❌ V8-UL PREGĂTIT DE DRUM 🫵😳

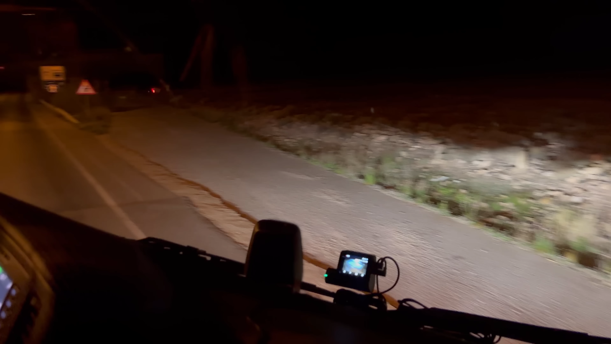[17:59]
Trebuie sa nu accelerezi tare cand paraci de pe loc, mai ales cand esti cu apotractor pentru ca cred ca o sa patineaza, sa stricam cauciucul. Stai seama ca patineaza, aici!
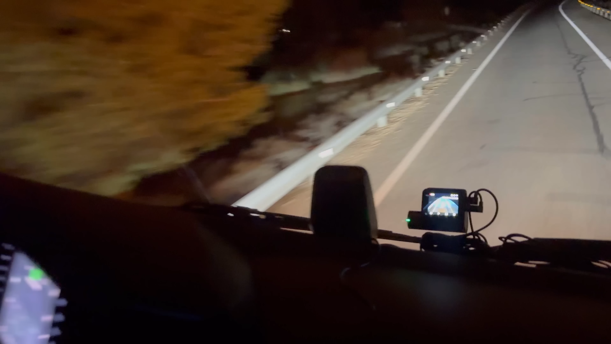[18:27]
Mergeti mai departe! Uite aici camera frumoasa! Am montat-o! Am montat-o! Doar ca suportul de GPS nu l-am gasit asa ca l-am lasat aici deocamdata! Uite, vezi cum patineaza! Iti apare in vort! Am pus acolo cu V8! Da, uite ce bine arata! Aici este un PECO, oare e deschis?
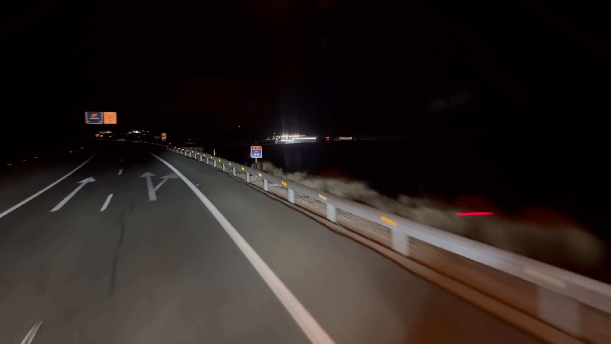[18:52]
Asa pare, nu? Asa pare! Sunt lumini multe! Hai sa vedem! Hai sa vedem! Hai sa ne bagam sa vedem! Hai sa ne bagam sa vedem! Care e treaba? Speram sa fie deschis sa ne putem lua apaine! Da, vedem acum! Daca nu trebuie sa mergem mai departe! Pare deschis, pare...
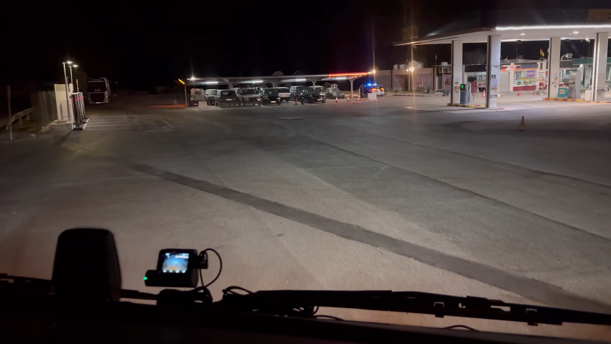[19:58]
Du-te in spate! Asa, aici pe stanga! Pai ma... ... te bag aici asa! Da, da, asa!
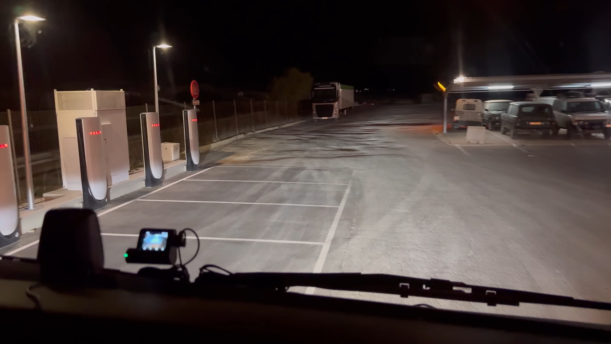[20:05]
Exact!
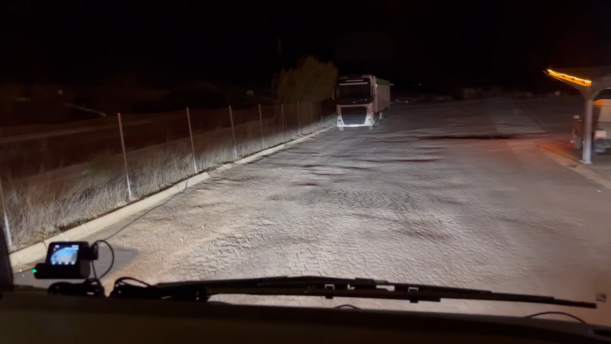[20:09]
Aici e bine!
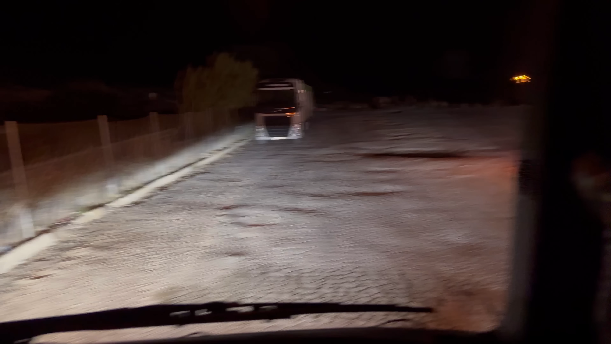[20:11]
E polita locala! Au treaba pe noi!